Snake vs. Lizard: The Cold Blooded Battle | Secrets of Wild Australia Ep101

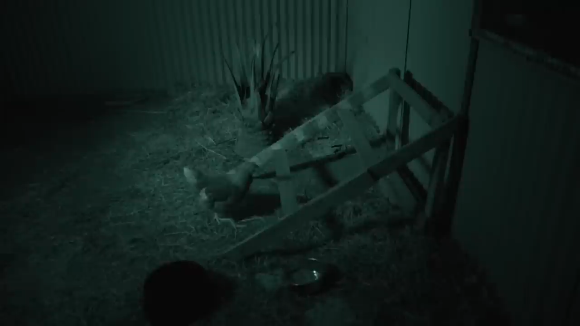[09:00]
Like many pythons, she has in-built heat-seeking equipment.
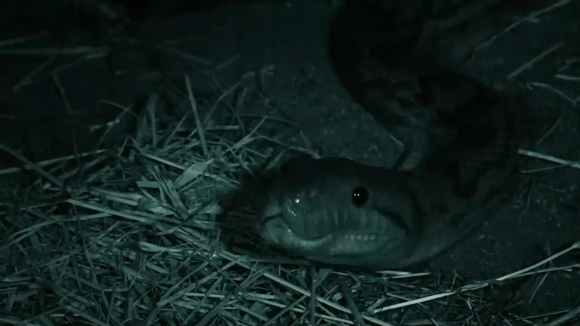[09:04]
These hollows in the snake's jaw are called labial pits, thermoreceptors that enable them to see heat.
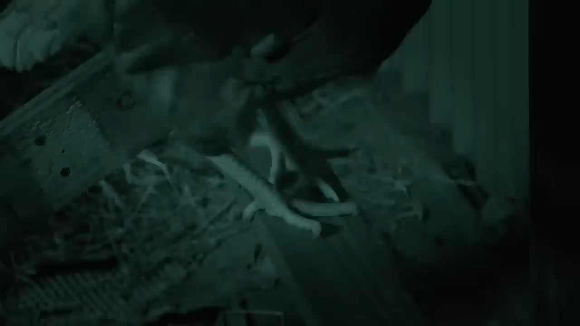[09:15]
As the temperature drops towards the cool of night,
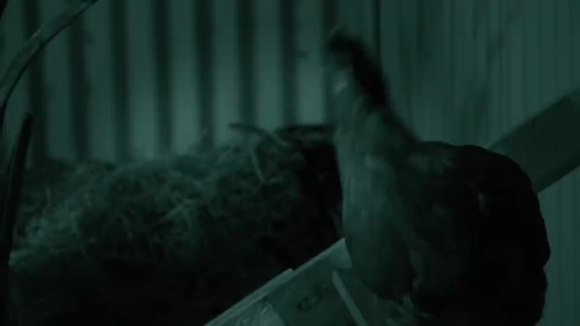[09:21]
the heat signatures of prey show up in greater contrast. Once locked onto a living heat source, the snake can time her strike. She can stay in the same ambush site for many days, waiting for prey to get close.
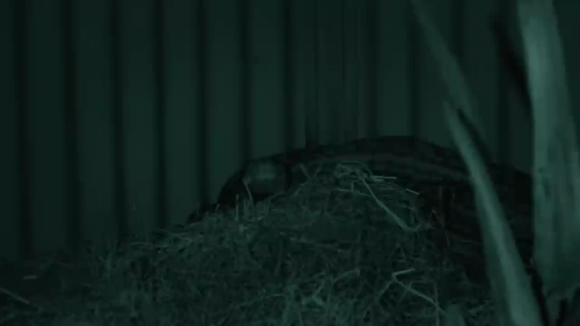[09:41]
The python doesn't intend to wait that long.
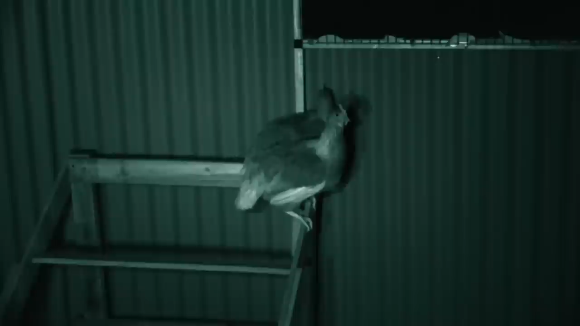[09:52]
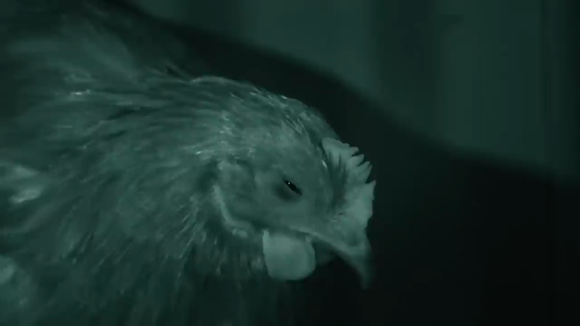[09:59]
She selects her victim. She selects her victim.
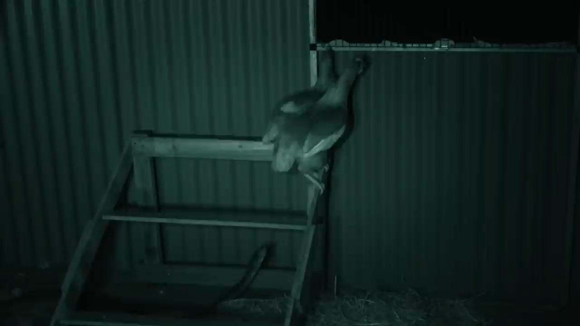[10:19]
As she constricts her coils ever tighter, she cuts off the prey's blood supply.
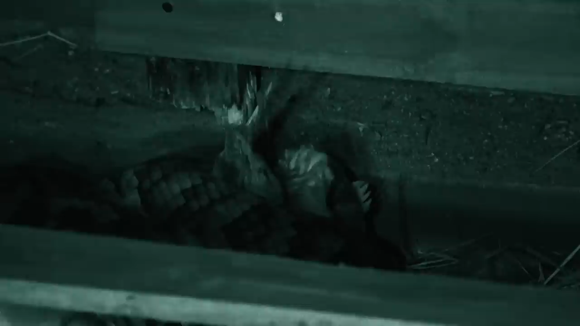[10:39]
Compressed blood vessels prevent circulation to the brain and heart, and the victim quickly dies.
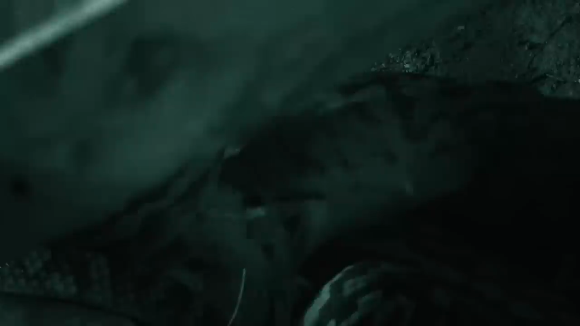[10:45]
Now she displays another snake survival adaptation.
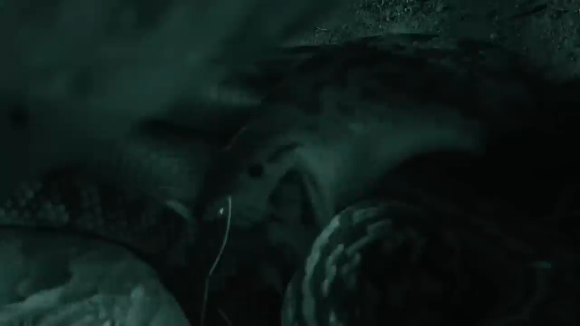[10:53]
Even though she's a large snake, the chicken, by comparison with the size of her head, is massive.